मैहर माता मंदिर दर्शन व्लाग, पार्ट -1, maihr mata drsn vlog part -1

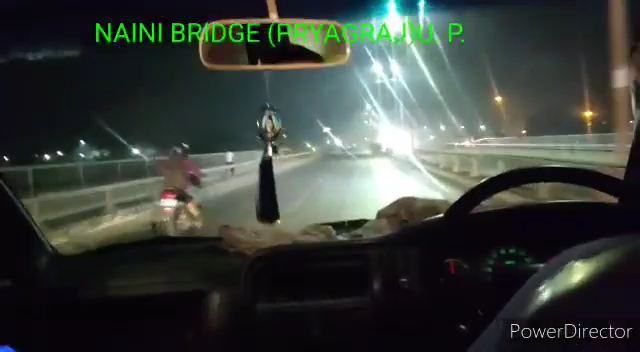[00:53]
तो दोस्तों, इस समय हम प्रयागराज में नैनी ब्रिज पर हैं, नैनी पुल पर हैं,
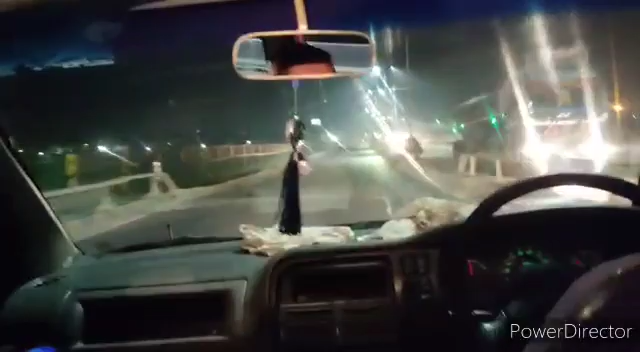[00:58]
और हम फोर व्हीलर से जा रहे हैं क्योंकि ट्रेन इस समय बंद है।
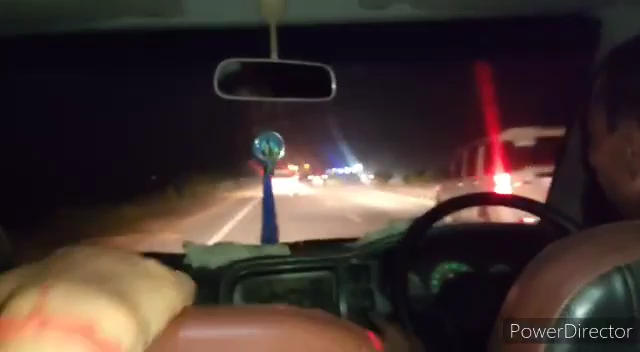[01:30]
और ये रास्ते का व्यू हम आपको दिखा रहे हैं क्योंकि दोस्तों, रात में शहर देखना, रात में सफ़र करना मुझे बहुत पसंद आता है।
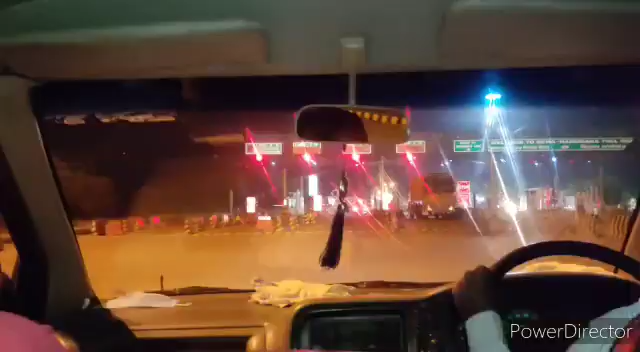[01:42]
तो इसीलिए हम लोग रात में ही निकले थे और फिर हमने सोचा आप लोगों को भी दिखाऊं। ये देखिए, हम टोल प्लाजा पहुँच गए हैं
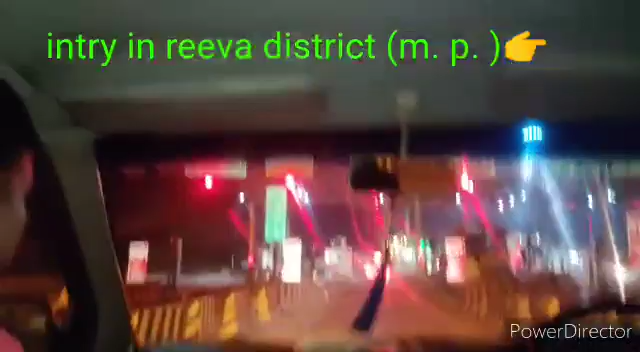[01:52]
और प्रयागराज से मैहर के बीच हमें लगता है करीब 5 टोल प्लाजा पड़ा था। और ये देखिए, हम इस समय हाईवे पर हैं और उत्तर प्रदेश और मध्य प्रदेश हाईवे पर हैं, ये जा रहे हैं।
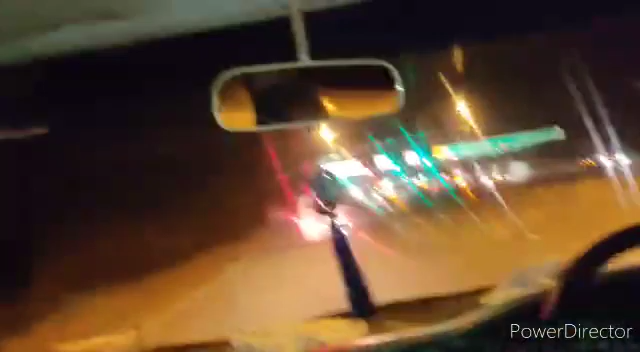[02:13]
देखिए कितना अच्छा लग रहा है, पूरा शहर एकदम से शांत है, लाइट जल रही है। इस तरह के व्यू मुझे बहुत पसंद आते हैं, इसीलिए हमने आप लोगों को भी दिखाने का मन हुआ तो मैंने दिखा दिया।
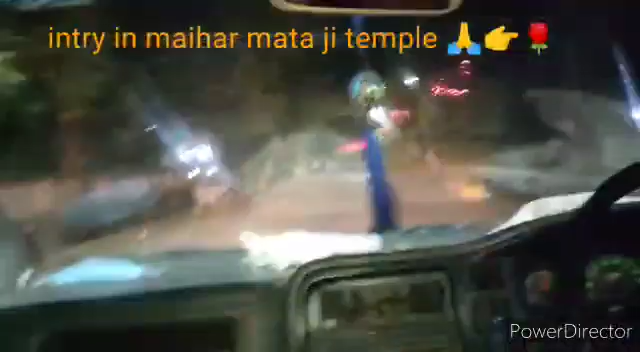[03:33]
तो दोस्तों, इस तरह से मैंने 4 घंटे का
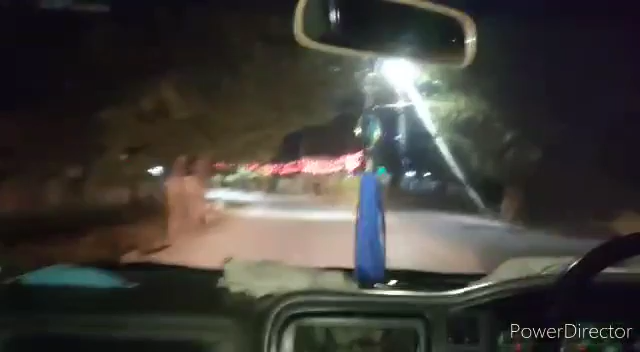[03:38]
सफ़र करीब तय कर लिया है और हम मैहर माता के दरबार में एंट्री कर चुके हैं।